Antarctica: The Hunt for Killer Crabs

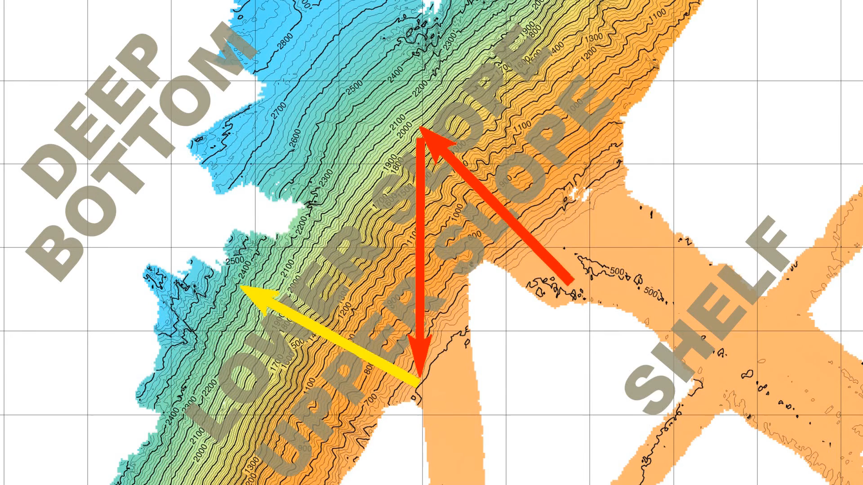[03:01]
and the third going straight back down. Each transect was to be 10 kilometers or 6.2 miles long.
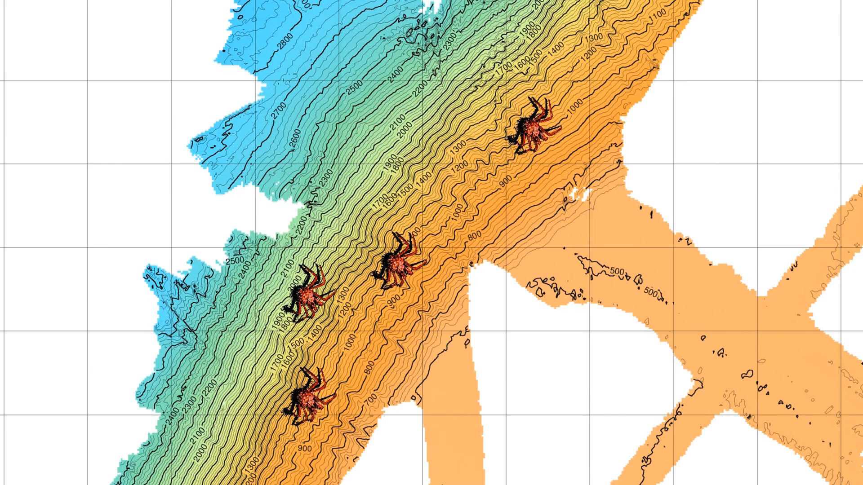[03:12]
This search pattern provided the best chance of locating king crabs. The Palmer reached the beginning of the first transect on Wednesday, December 1.
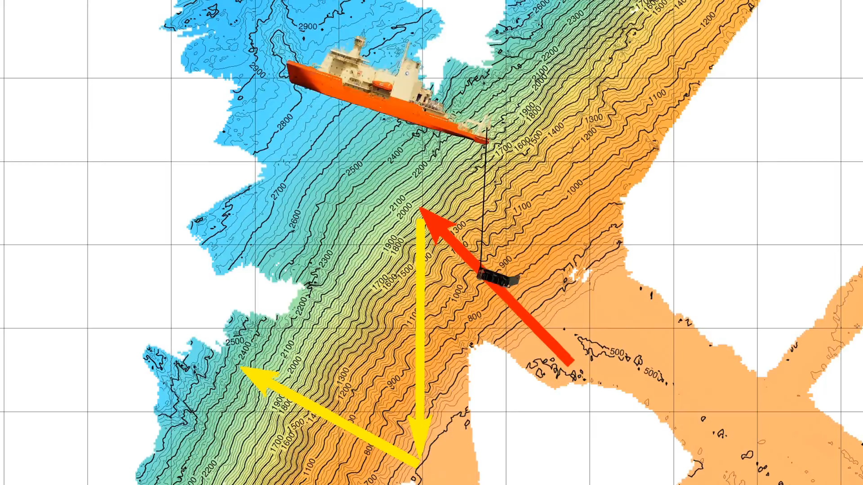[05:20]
By the time the Sea Sled had reached the end of the first transect, in the early morning hours of December 2, the team had spotted over a dozen king crabs.
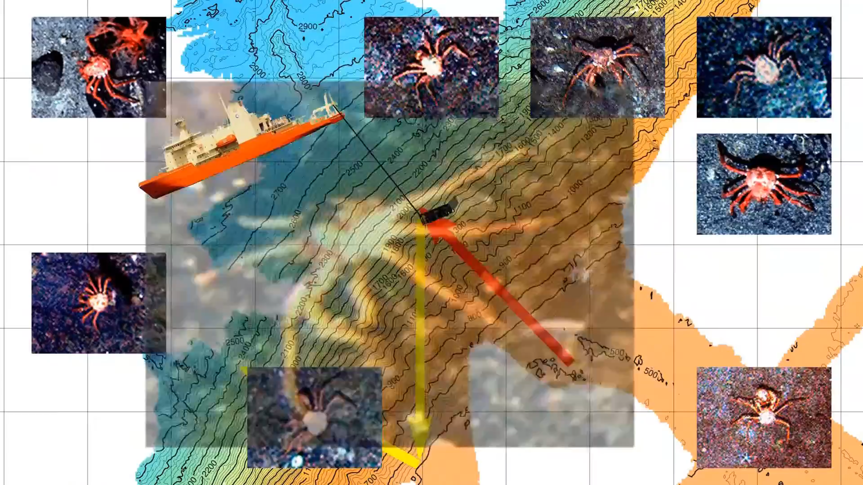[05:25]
Sea Sled had now been underwater for over six hours.
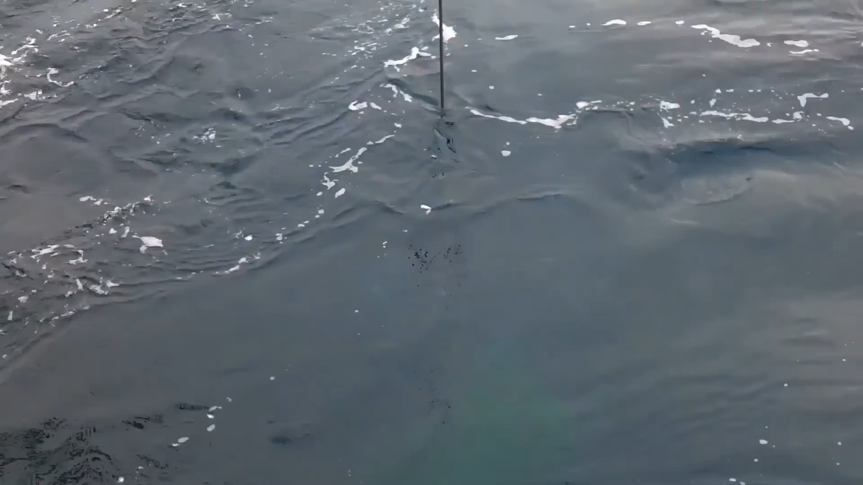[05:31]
Rather than waste time bringing it to the surface, the team decided to keep it on the bottom and continue straight onto the second and third transects.
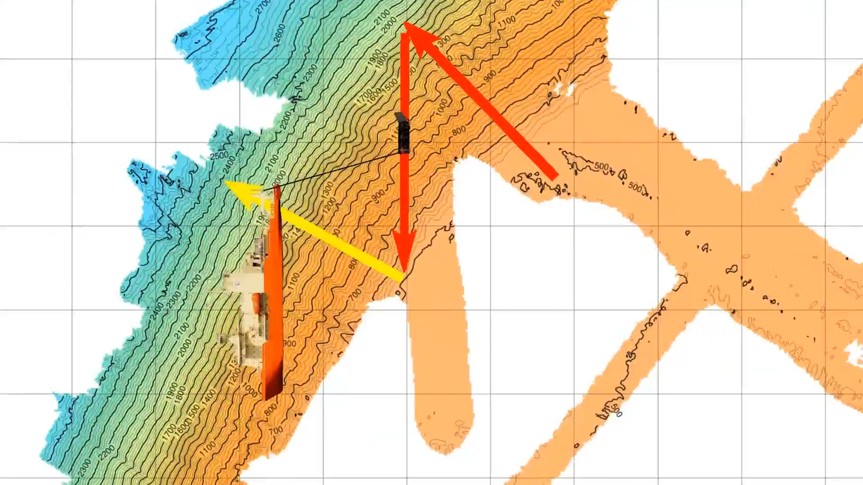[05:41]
The second transect produced fewer king crab pictures than the first. Still, the team spotted another ten of them. Things changed dramatically on the third transect.
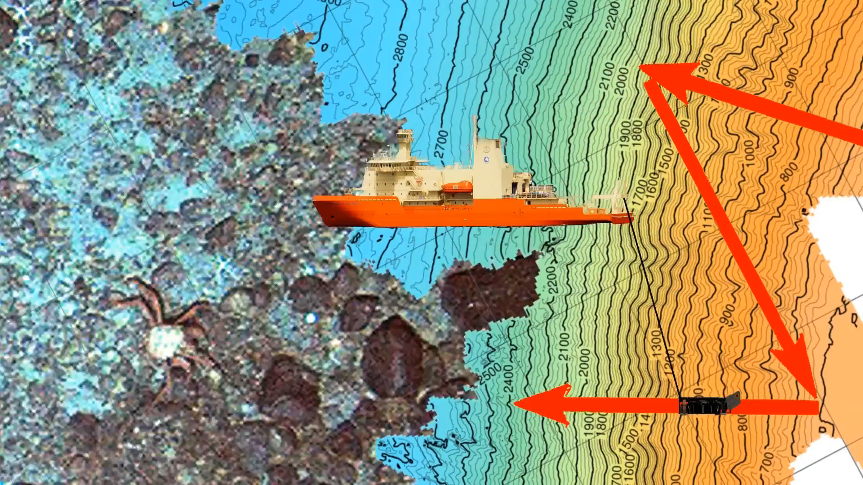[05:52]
The team spotted nearly twice as many king crabs as they saw in the first two transects combined. They still found no king crabs on the upper half of the slope or on the Antarctic shelf.
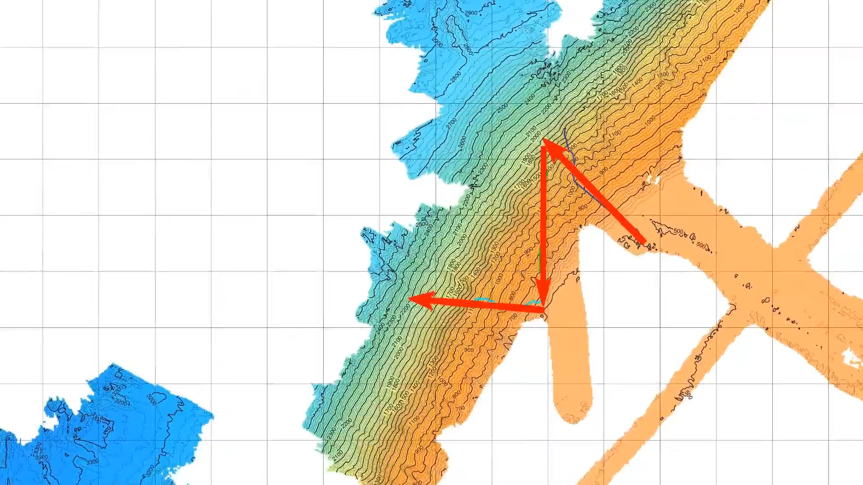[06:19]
To put these numbers in perspective, the total area of the lower half of the photographed slope
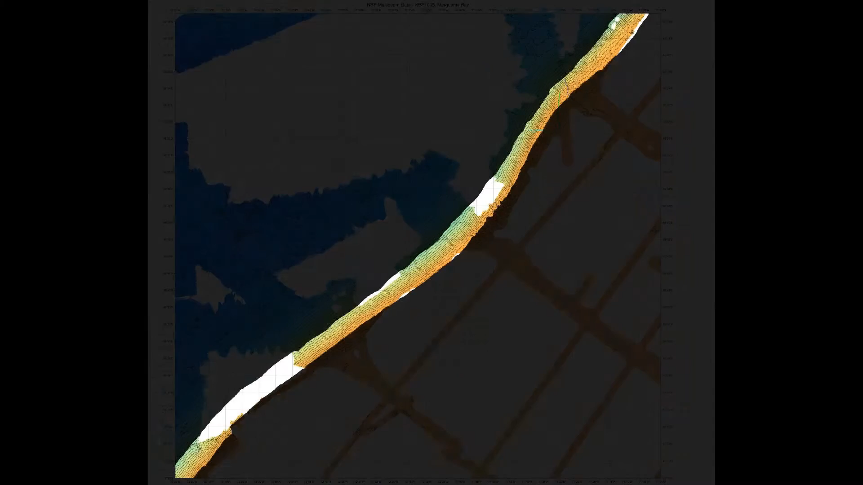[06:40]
the total area of the deeper half of the Marguerite Bay slope is about 300 million square meters.